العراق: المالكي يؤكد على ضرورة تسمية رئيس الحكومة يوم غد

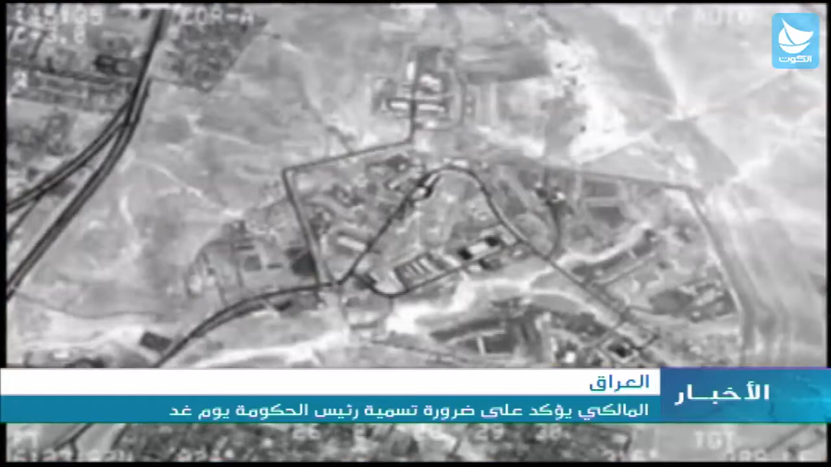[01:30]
واستهدفت غارة جوية مبنى في مدينة الموصلة يعتقد أن داعش يستخدمه كمركز
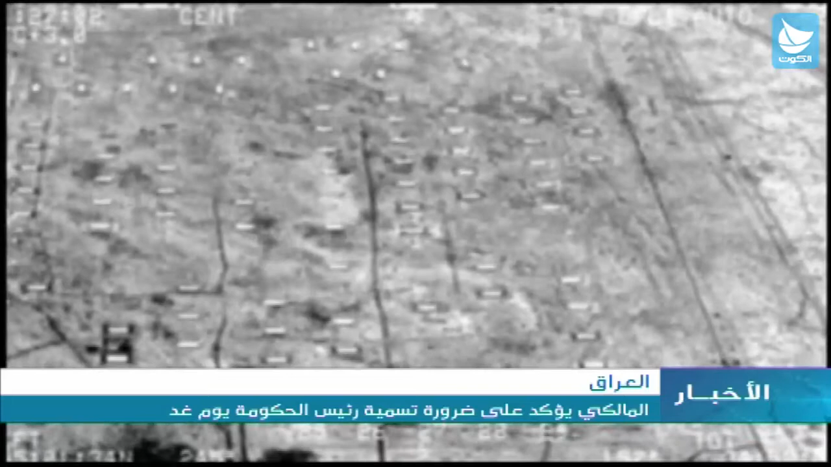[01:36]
احتجاز مؤقت بدورها هاجمت القوات الكردية مقاتلي داعش قرب مدينة أربيل